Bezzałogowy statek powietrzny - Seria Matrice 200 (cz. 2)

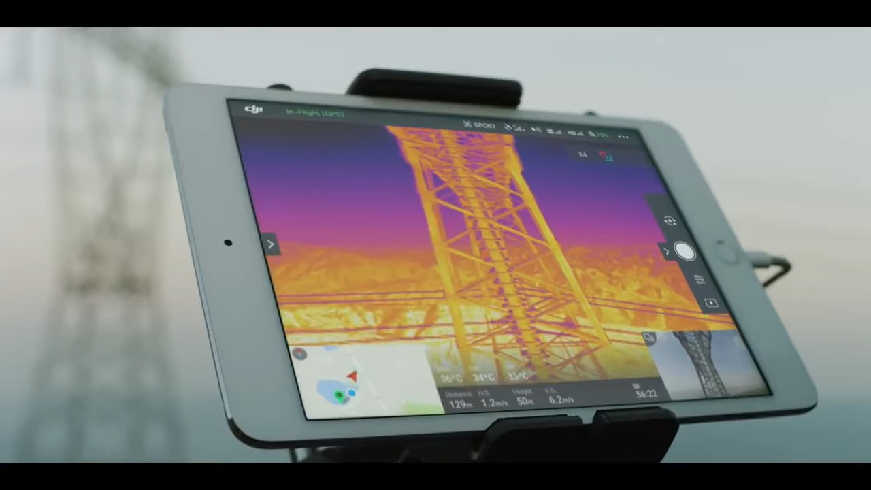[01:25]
You can now mount a camera on top of the aircraft for inspecting vital infrastructure in all those hard-to-reach places.